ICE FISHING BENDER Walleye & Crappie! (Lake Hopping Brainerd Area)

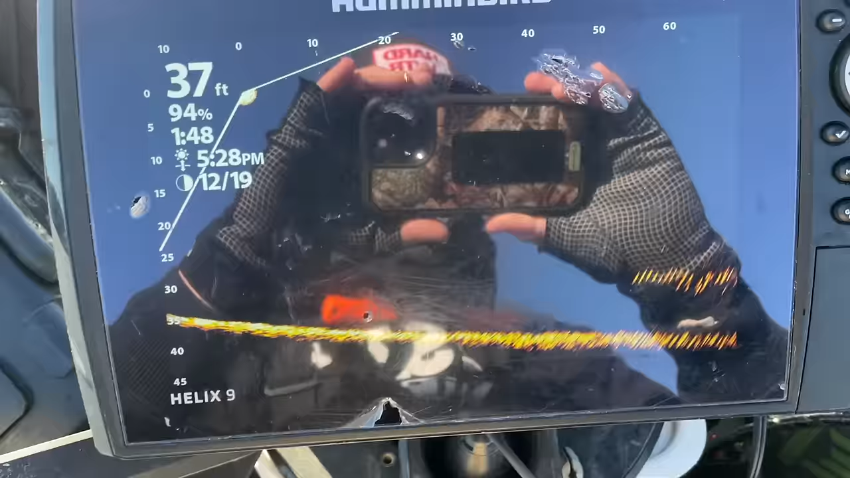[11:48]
On screen: depth 37 ft
Okay, it obviously doesn't always happen like this, but Hayes is over there. I'm over here. First hole we drilled.
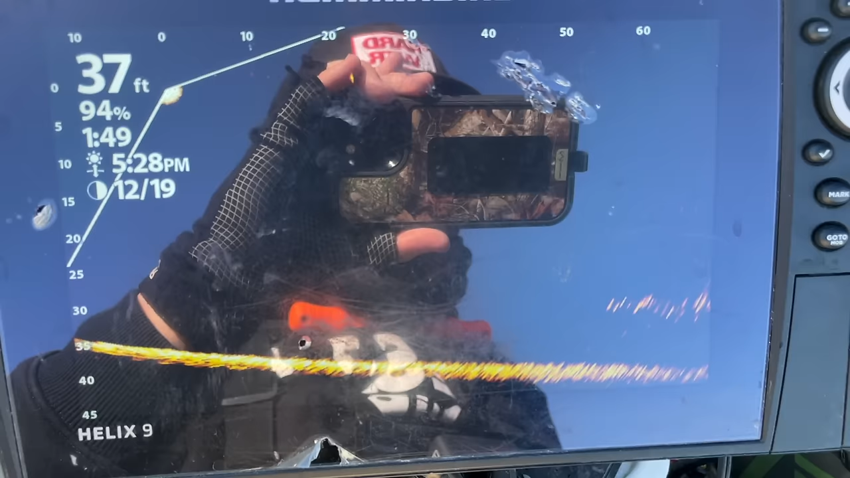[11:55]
On screen: depth 37 ft
That looks like there is a pile of crappies in a line, like 60-70 feet away.
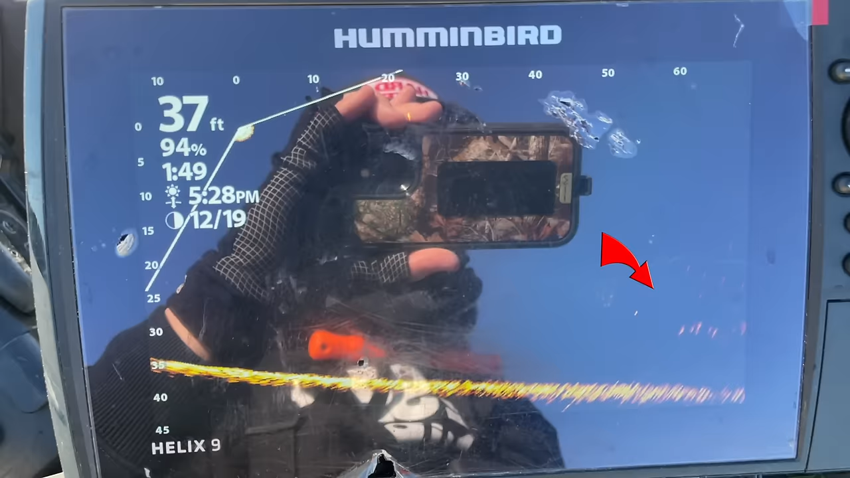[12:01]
On screen: depth 37 ft
I don't have a rod out. I don't have anything out yet, but it looks promising.
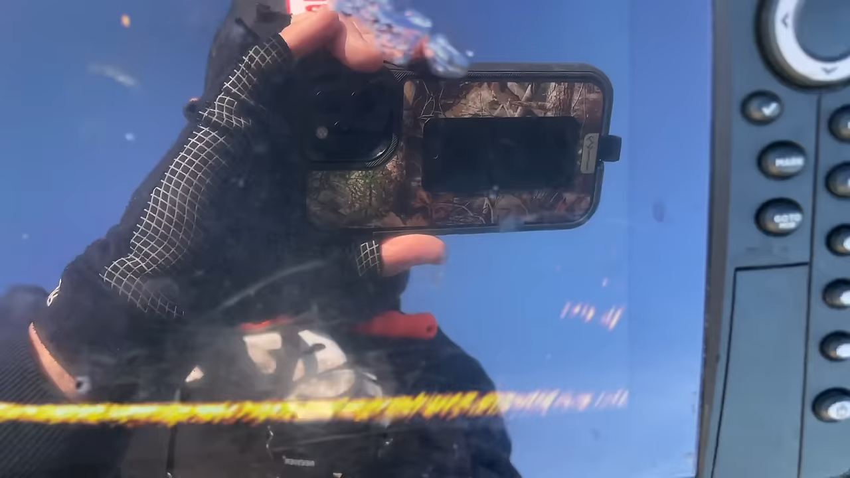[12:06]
Right around in there. I know the sun's a little bad, but
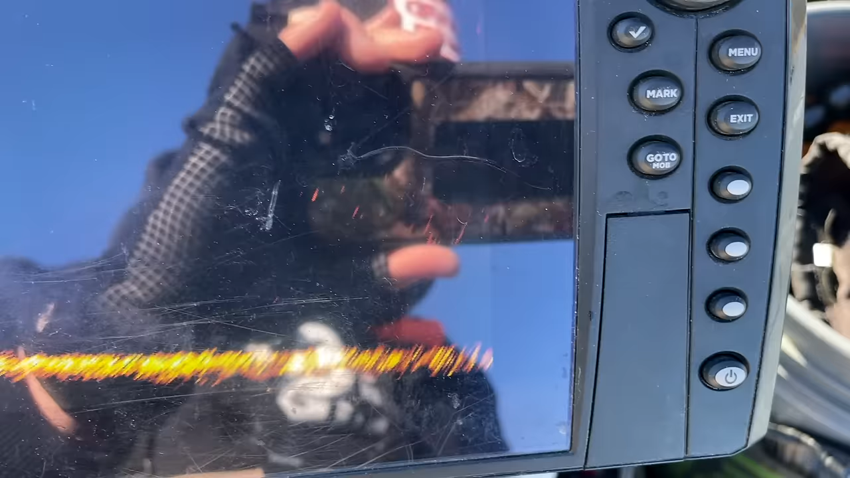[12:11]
those look like some pies. Potentially pies.